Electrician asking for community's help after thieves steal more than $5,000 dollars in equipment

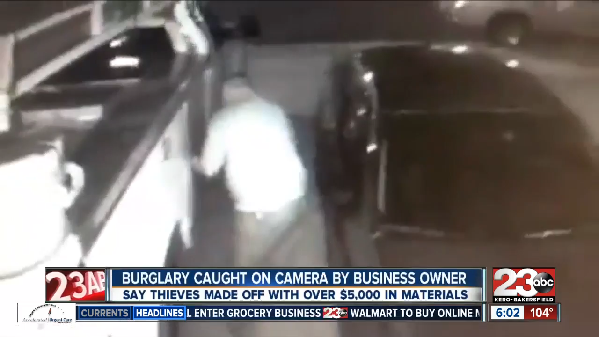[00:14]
Local contractor Aaron Moore of Moore Electric caught the burglary on video outside of his home in Rosedale in the early morning hours on Thursday. Moore tells 23 ABC they were scared off twice but came back to steal tools from his work truck. The thieves made away with thousands of dollars in materials. If you recognize the men in this surveillance video that you're seeing on your screen, you're urged to contact BPD.